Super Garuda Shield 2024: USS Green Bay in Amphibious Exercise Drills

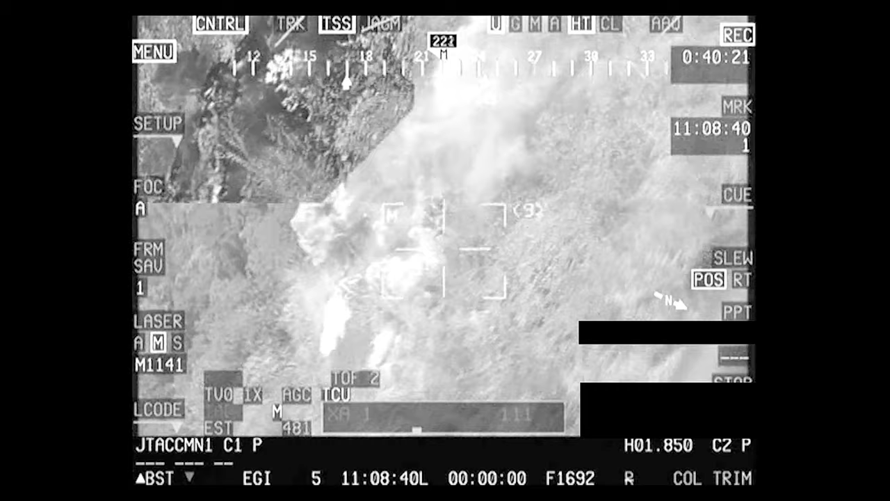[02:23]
Good, we are safe. Operate visual. Banshee concurs.
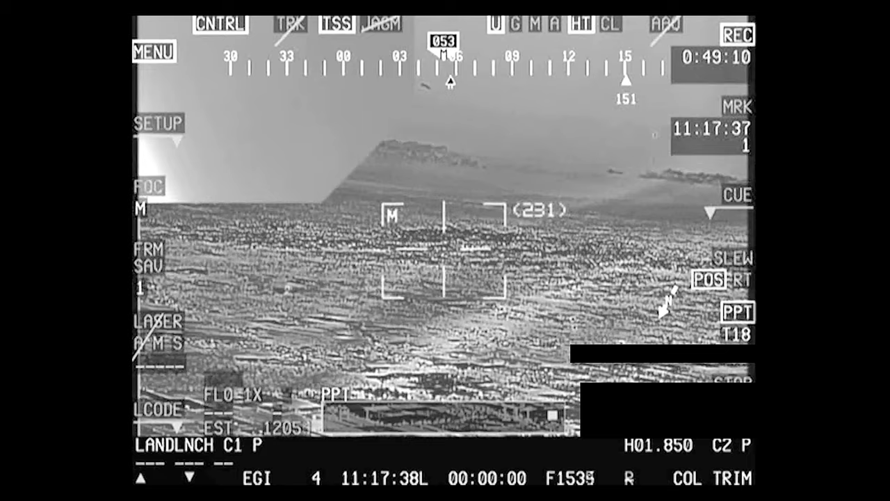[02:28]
And we are capture the F-16, so I'm going to be out of position just to get the clear footage.
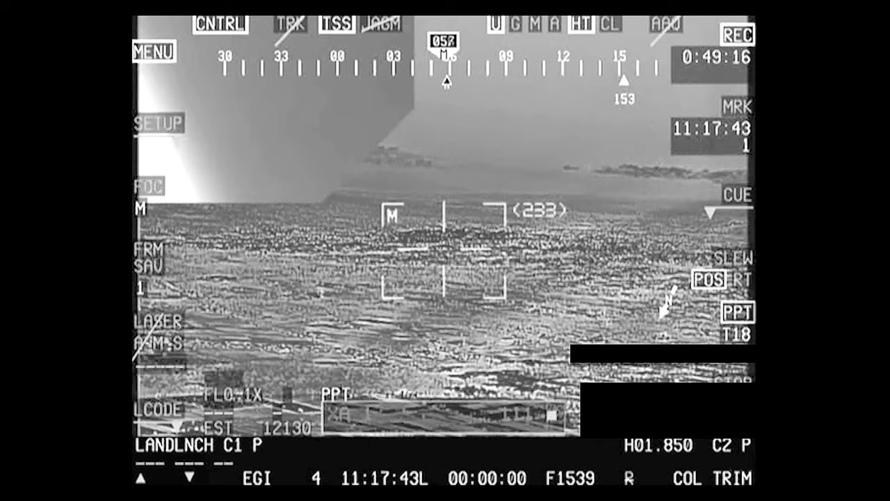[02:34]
Right, zoom in. Affirm. Zoom out one. You saw the F-16? Yes. Yep. Oh, there we go. There's one.